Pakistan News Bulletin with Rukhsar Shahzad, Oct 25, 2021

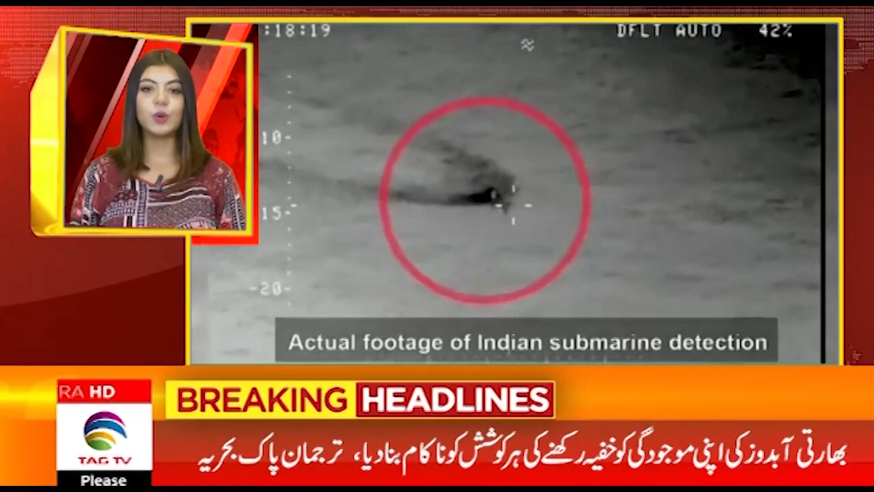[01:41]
کو خفیہ رکھنے کی ہر کوشش کو ناکام بنا دیا نومبر دوہزار سولہ کے بعد یہ تیسرا موقع ہے جب پاک بہریا نے بھارتی عبدوست کا سراخ لگایا
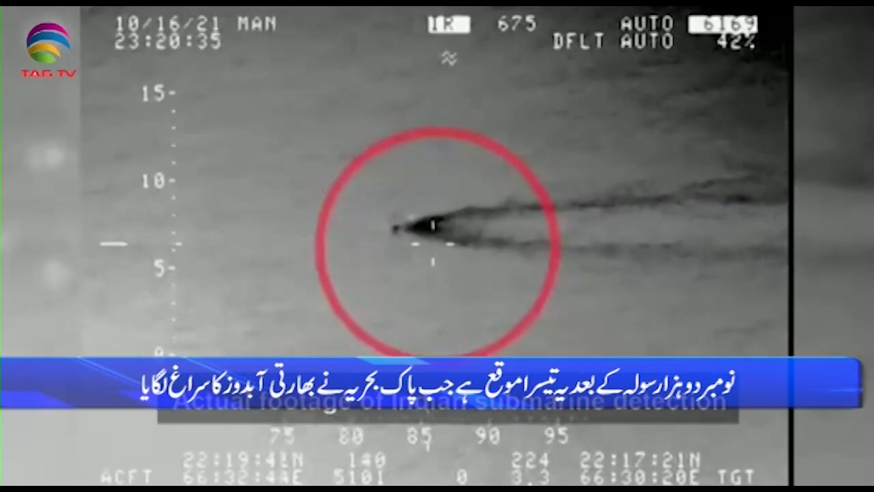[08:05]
لگا کر اسے پاکستان کے پانیوں میں داخل ہونے سے روک دیا پاک بہریا نے آلہ
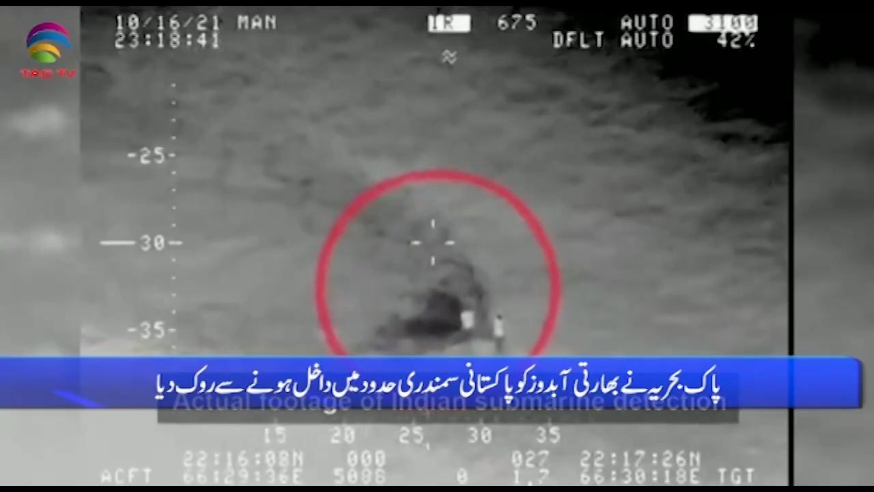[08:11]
پیشاورانہ مہارتوں کے
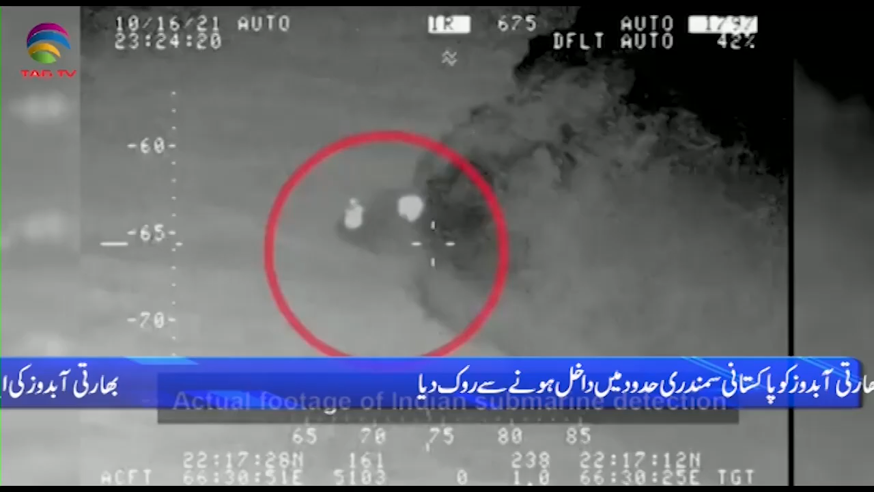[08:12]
ساتھ ہر دم چکن نہ رہتے ہوئے بھارتی عبدوست کی اپنی موجودگی کو
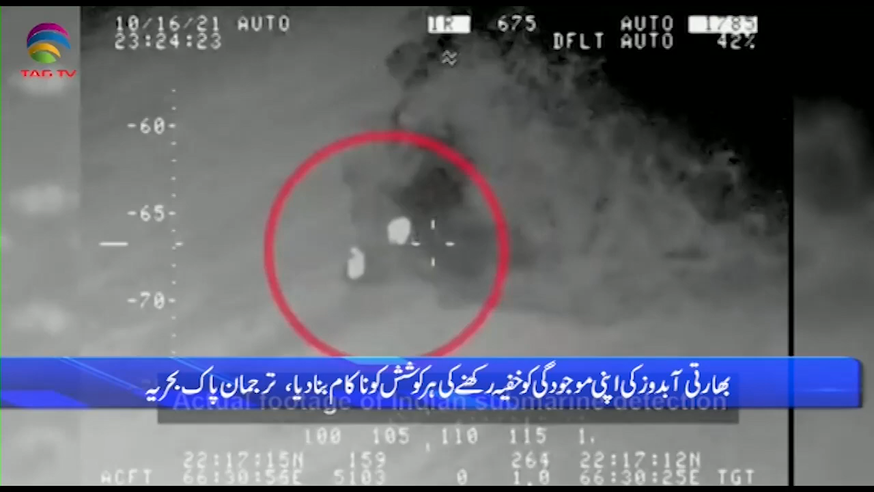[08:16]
خفیہ رکھنے کی ہر کوشش کو ناکام بنا دیا ترجمان کے مطابق آمن قائم رکھنے کی
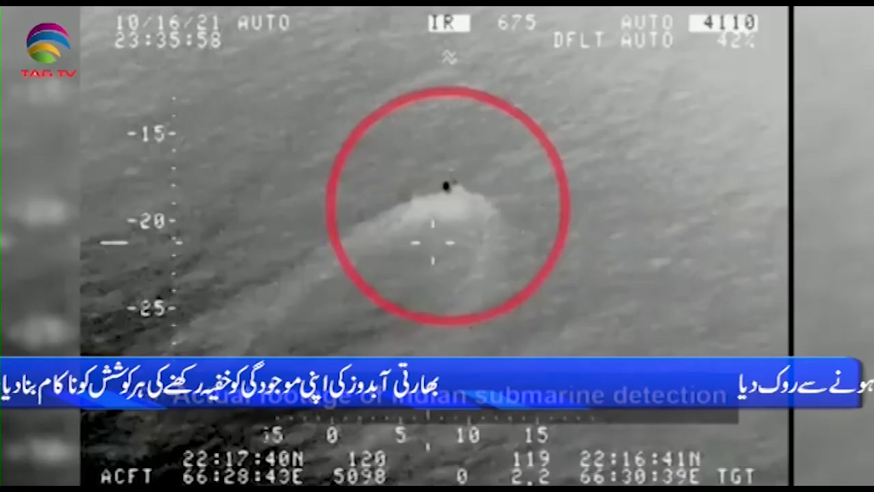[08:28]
پسندی کا ثبوت ہے اس واقعے سے سبق حاصل کرتے ہوئے بھارت کو بھی آمن
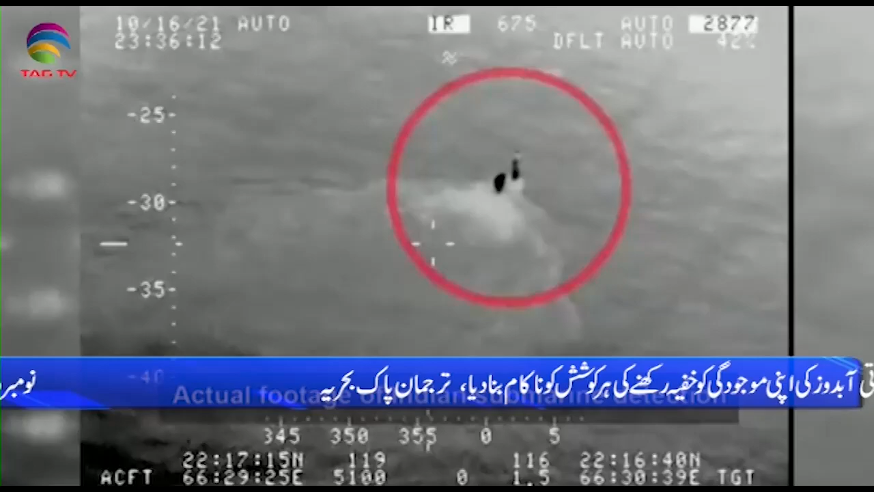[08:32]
کی طرف راغب ہونا چاہیے پاک بہریا کا جدید ٹیکنالوجی سے لیز بھارتی عبدوست کا سراخ لگا لینا بھارتی بہریا کی ناکامی ہے
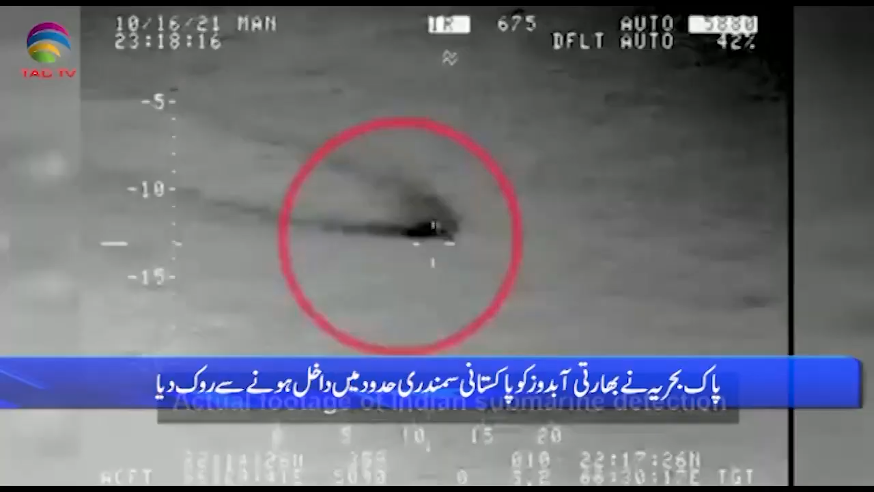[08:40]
نومبر دوہزار سولہ کے بعد یہ
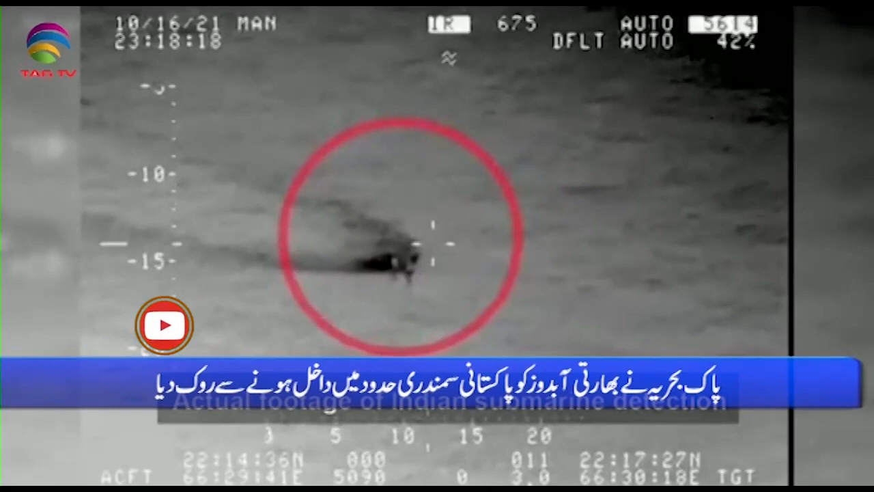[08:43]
تیسرا موقع ہے جب پاک بہریا نے بھارتی عبدوست کا سراخ لگایا ترجمان پاک بہریا کا کہنا ہے کہ یہ اہم کارنامہ پاکستان نیوی کی آلہ صلاحیتوں کا مو بولتا ثبوت ہے
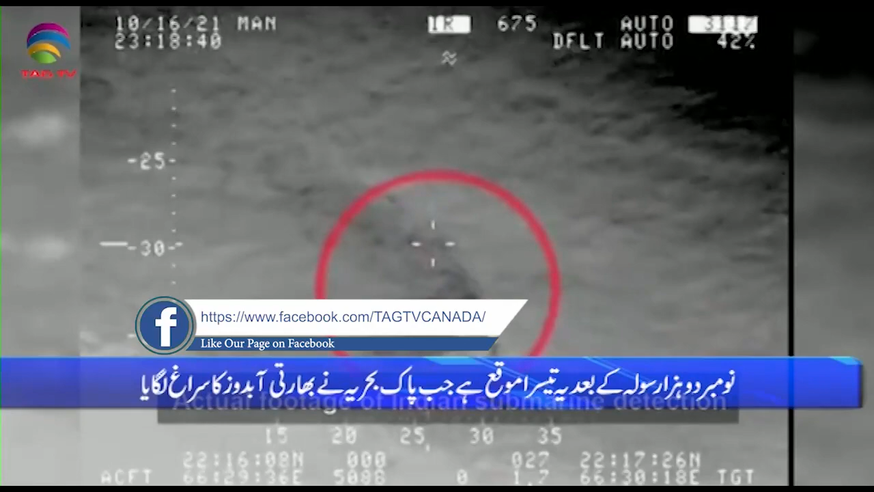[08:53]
پاکستان کی بحری سرحدوں کے دفاع کے لیے پاک بہریا ہر لمحہ مستعد اور تیار